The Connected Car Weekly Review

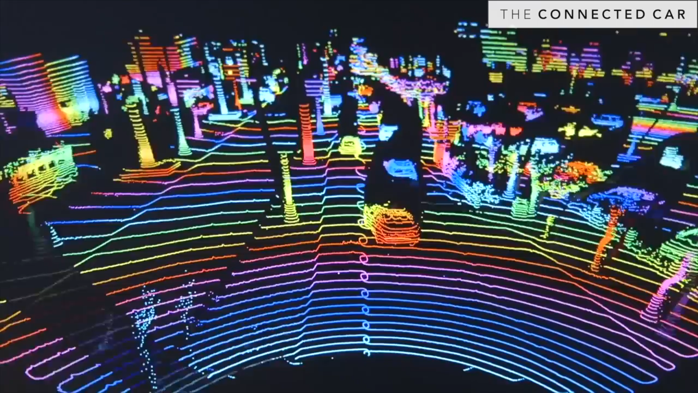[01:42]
First of all, it is not sufficient enough to guide fully autonomous vehicles. Second, it is very pricey.